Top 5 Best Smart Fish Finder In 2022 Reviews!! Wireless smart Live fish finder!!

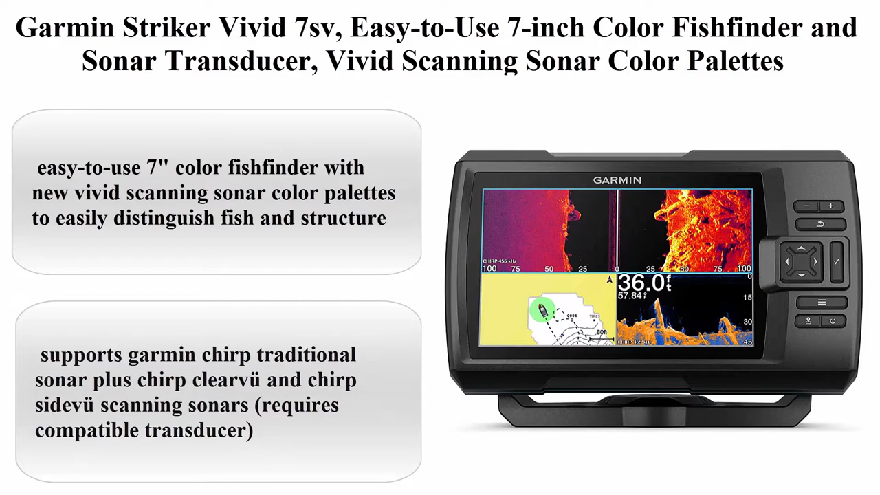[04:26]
vivid scanning sonar color palettes, 010-02553-00 About this item, easy to use 7 inches color fish fender with new vivid scanning sonar color palettes to easily distinguish
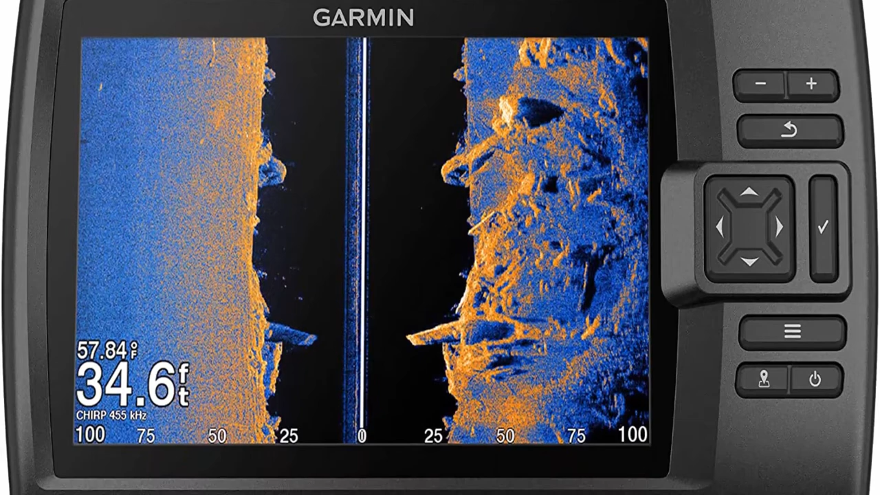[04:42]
On screen: depth 34.6 ft
fish and structure Supports Garmin Chirb traditional sonar plus Chirb ClearVu and Chirb SidVu scanning sonars,
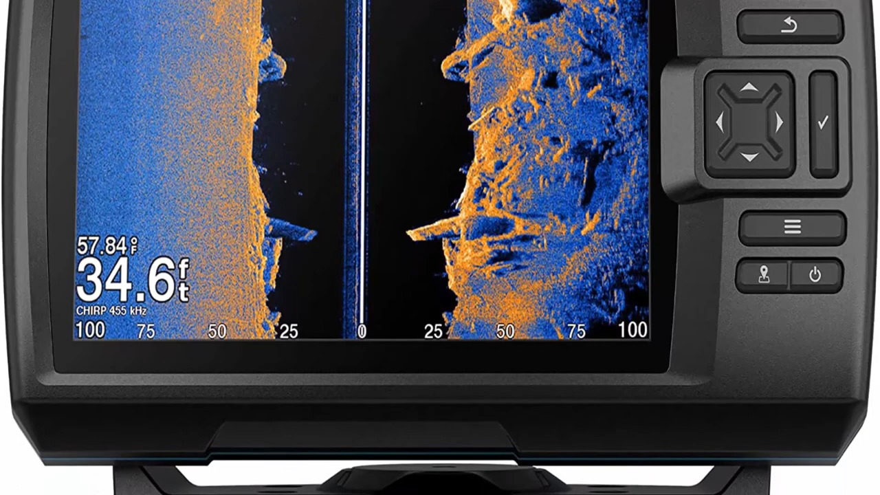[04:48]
On screen: depth 34.6 ft, water 57.84°F
requires compatible transducer,
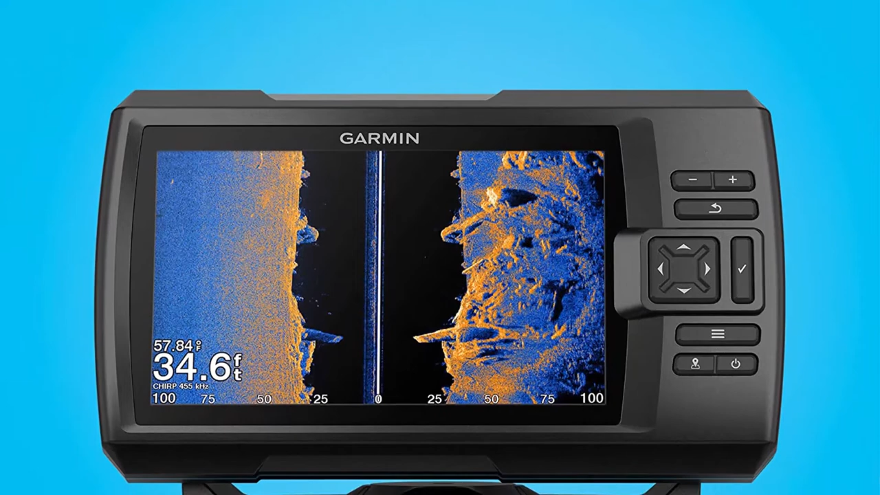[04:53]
On screen: depth 34.6 ft, water 57.84°F
high-sensitivity GPS to mark waypoints, create routes and view your boat speed Includes built-in quick-draw contours mapping Wi-Fi connectivity allows you to connect
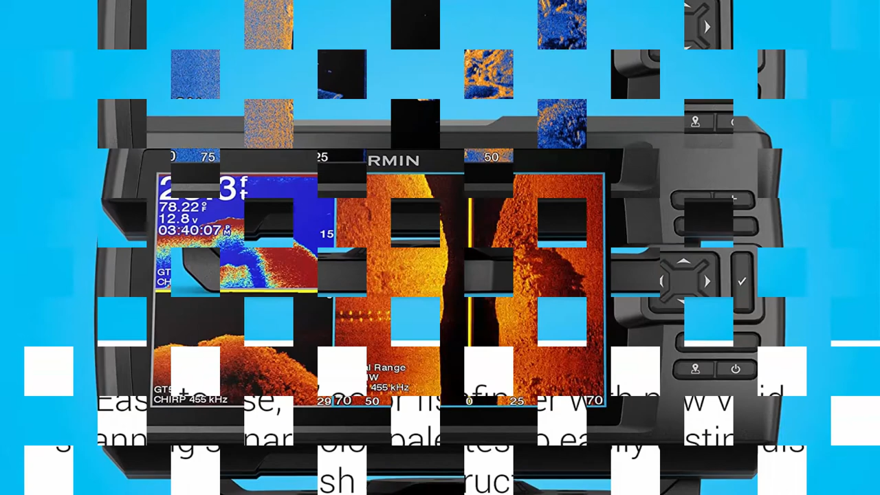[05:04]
to the ActiveCaptain app with compatible smartphone to transfer waypoints, receive smart notifications, including software update notifications,
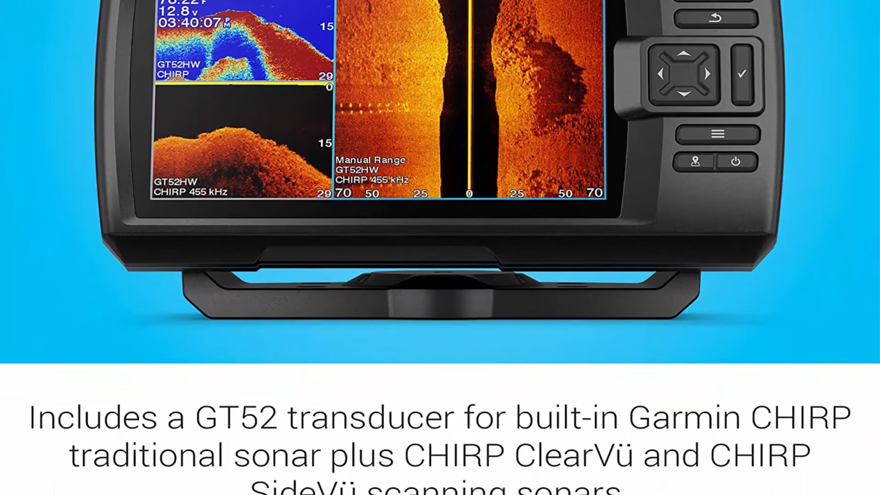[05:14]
and access the Garmin quick-draw community Included components, Striker Vivid 7SV fish fender,
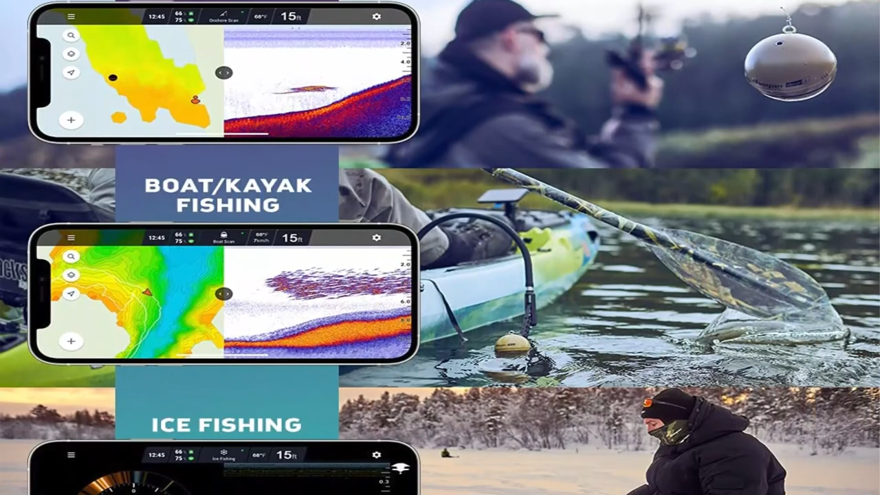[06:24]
On screen: depth 15 ft
working time up to 15 hours With power saving mode on, it's possible to achieve up to 20 hours of operating time Charge battery of this kayak fish
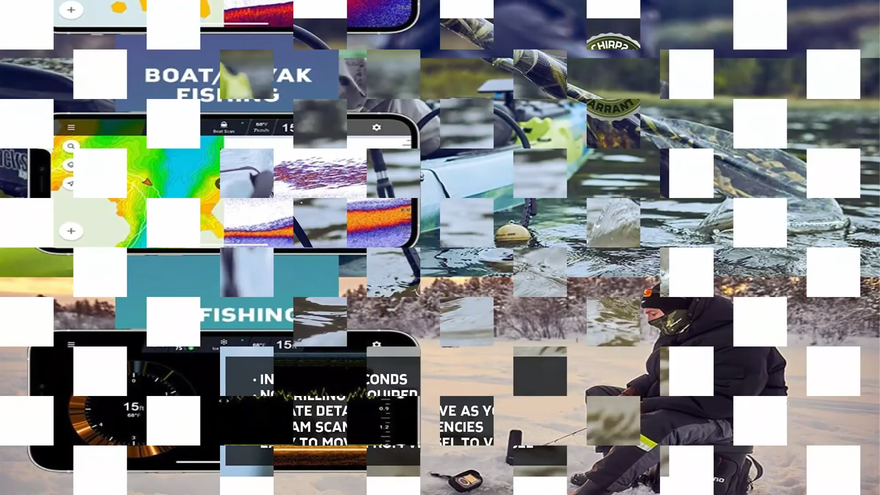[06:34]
finder slash ice fishing fish finder slash base fishing slash fish detector device slash